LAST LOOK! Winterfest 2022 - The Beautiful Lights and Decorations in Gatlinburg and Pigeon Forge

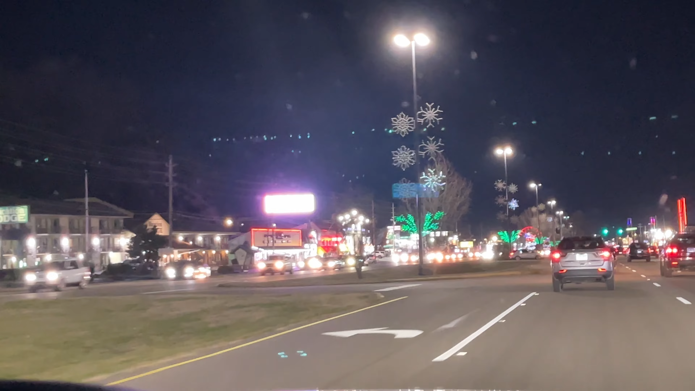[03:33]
By the time we reached Pigeon Forge, darkness had fallen and the true brilliance of the season was on full display. We're just going to kick back and let you guys enjoy all the sights there is in Pigeon Forge before we head back to Gatlinburg.
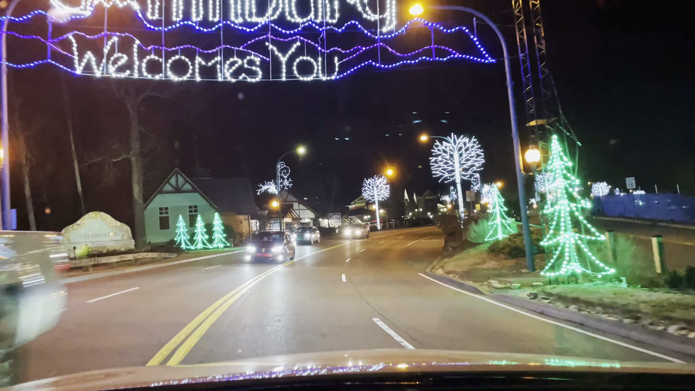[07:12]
We couldn't let this last opportunity pass without one more trip through Gatlinburg after dark.